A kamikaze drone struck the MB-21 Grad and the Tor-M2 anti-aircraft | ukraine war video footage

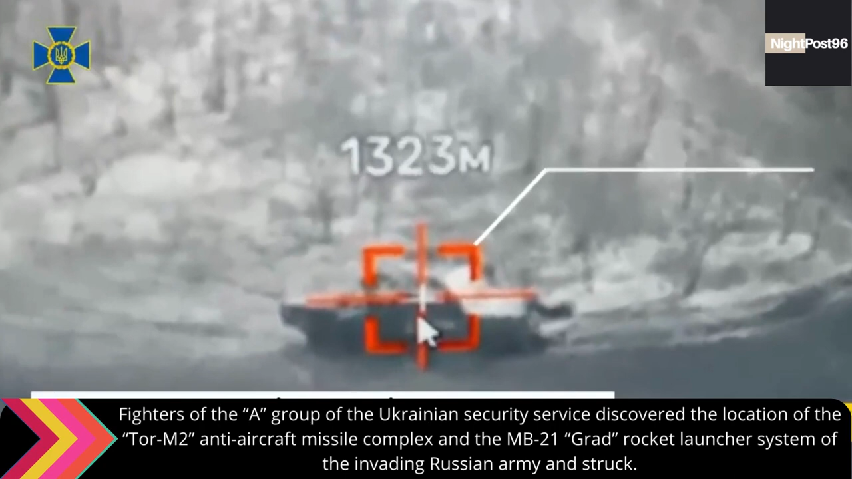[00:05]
discovered the location of the Tor-M2 anti-aircraft missile complex and the MB-21 Grad rocket launcher system of the invading Russian army and struck.